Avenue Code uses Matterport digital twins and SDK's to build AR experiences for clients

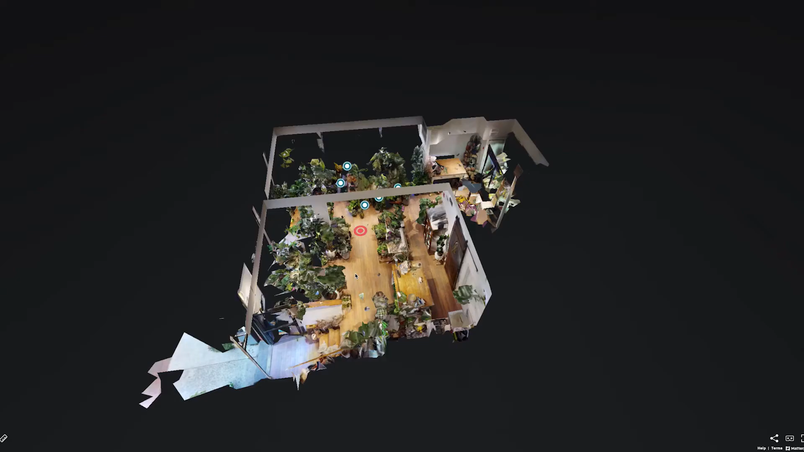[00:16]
When you look at a digital twin, it is the ideal foundation upon which to build any kind of fully augmented virtual experience.
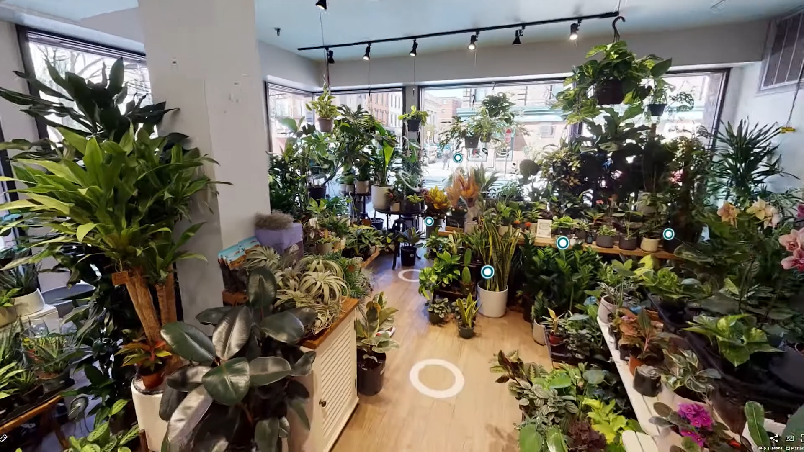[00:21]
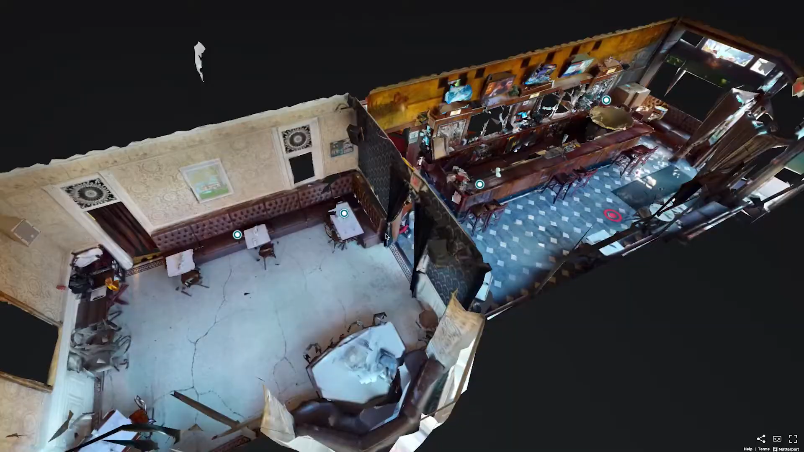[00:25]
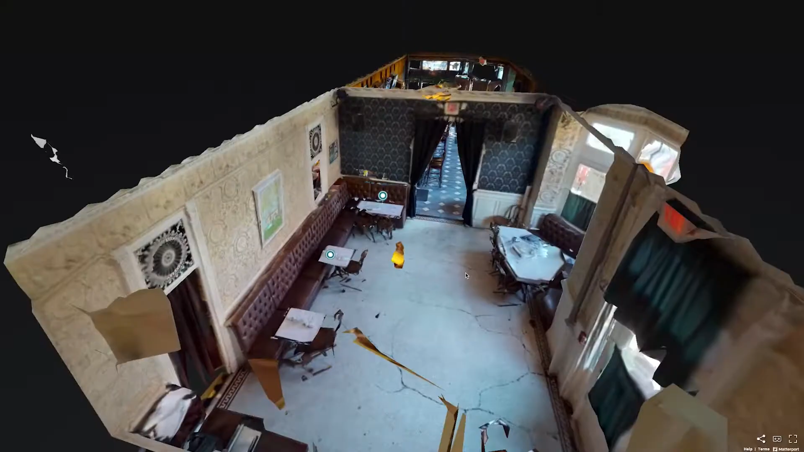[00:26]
So again, the fact that we're not just talking about 360 degree photography,
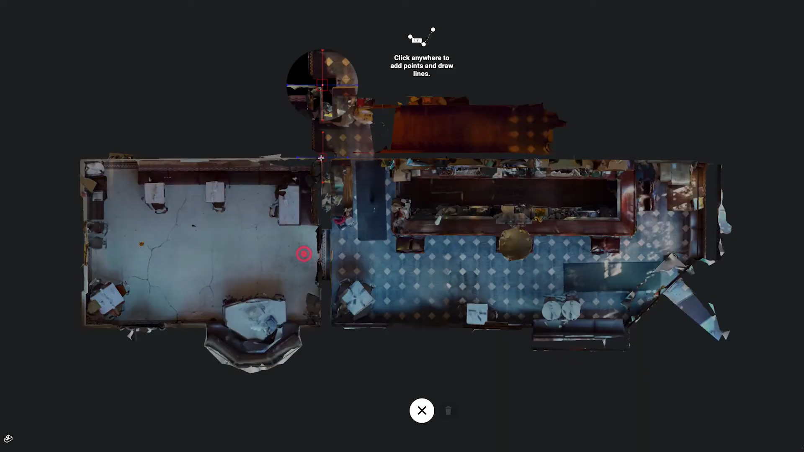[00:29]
it's actual 3D mesh that is true to the physical space in every regard.
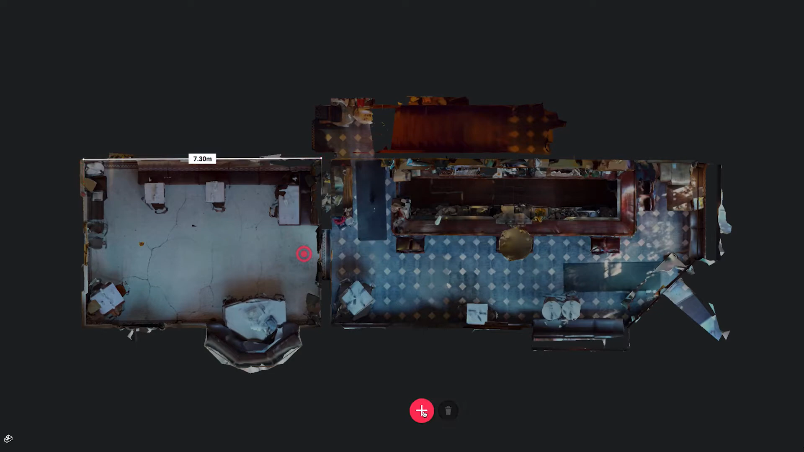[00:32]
It's almost like a whole new medium of communication, of interaction.